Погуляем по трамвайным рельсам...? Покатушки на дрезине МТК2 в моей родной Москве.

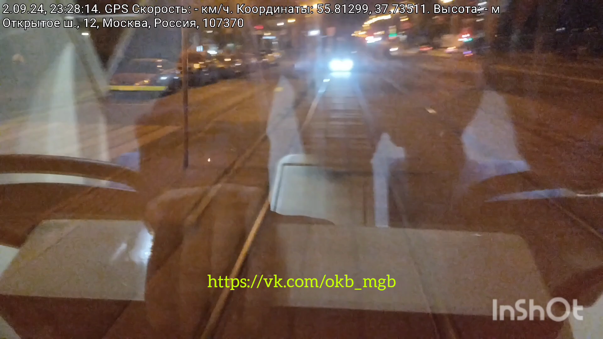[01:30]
МТК-2 едет за нами. Вот видите свет фар?
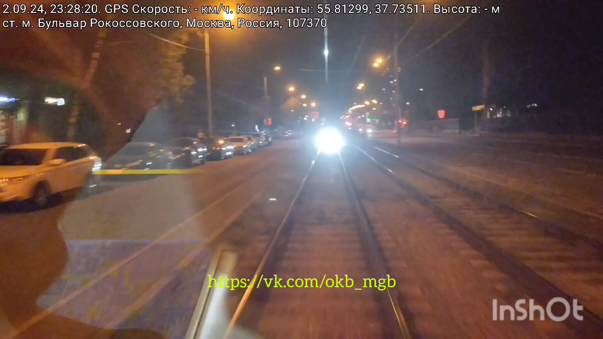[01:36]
Тут стекло еще и замызганное ко всему. Но видите, как оно прикольно. Сейчас немножко зум прибавим. Вот только почему-то что-то опять соединение со спутником плохое. Поэтому скорость тут не видна. Следующая остановка.